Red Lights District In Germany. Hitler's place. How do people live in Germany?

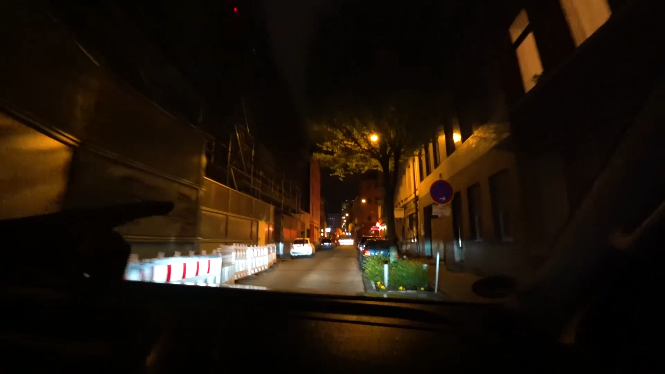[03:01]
Here is this room, here the light is on, here are the windows on the right,